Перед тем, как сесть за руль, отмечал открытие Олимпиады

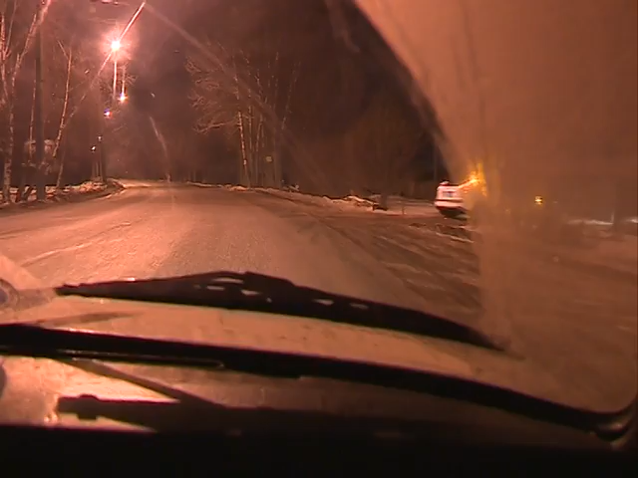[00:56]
Во дворах на улице Громова водитель вот этой вот Газели пытался скрыться от инспекторов. Не получилось.